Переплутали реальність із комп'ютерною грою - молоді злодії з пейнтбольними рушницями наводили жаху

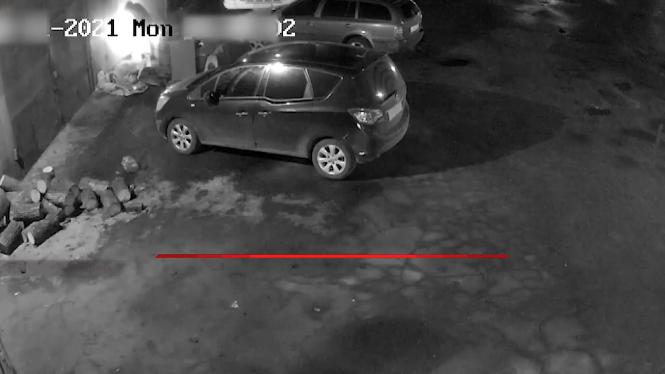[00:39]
Серед ночі ці двоє негідників дерлися на територію приватного підприємства.